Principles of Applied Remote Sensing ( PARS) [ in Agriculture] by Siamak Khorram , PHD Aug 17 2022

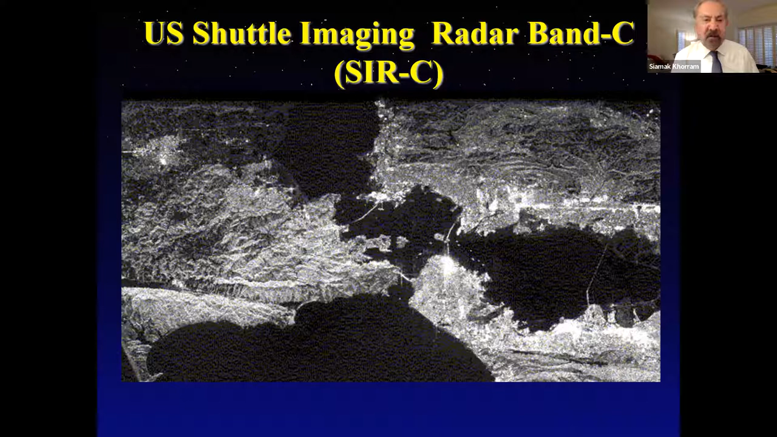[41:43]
The rough surfaces such as buildings and features have reflections in lighter. And then here, as you can see, I wish I could move around and show you more of that. Next, please.